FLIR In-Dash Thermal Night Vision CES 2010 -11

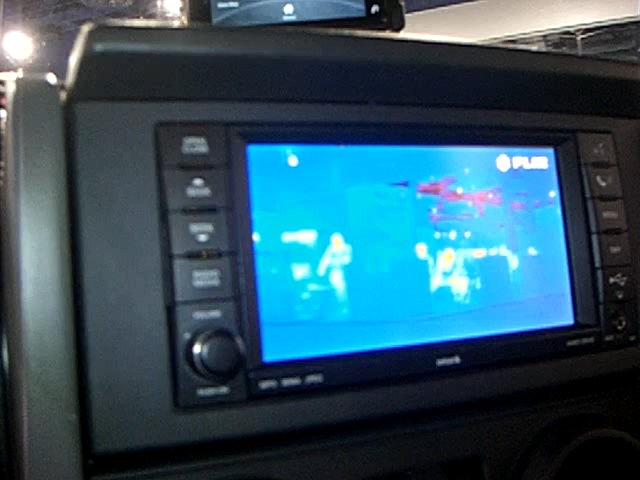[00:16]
And bad weather conditions or poorly maintained brakes can make it difficult to stop at any speed.
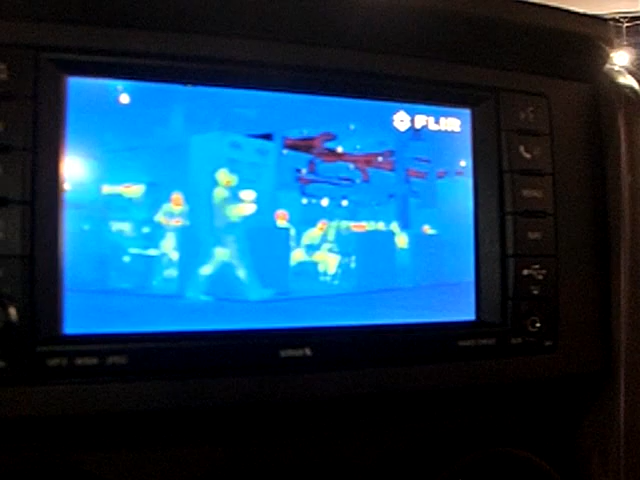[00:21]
Pathfinder gives you the extra time to react to hazards beyond your headlights' illumination.